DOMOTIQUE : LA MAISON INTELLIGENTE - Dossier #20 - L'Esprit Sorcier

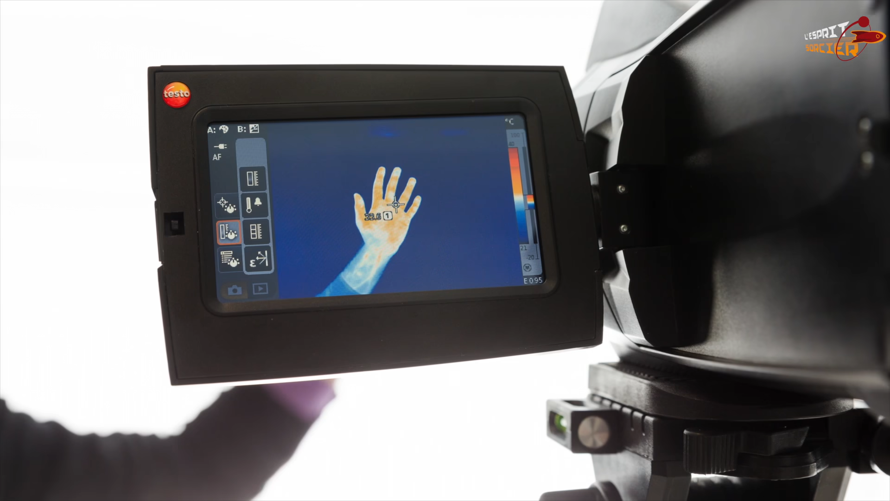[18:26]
On a des caméras thermiques, c'est-à-dire qui vont être sensibles à la chaleur et qui vont être capables de produire une image même en pleine obscurité.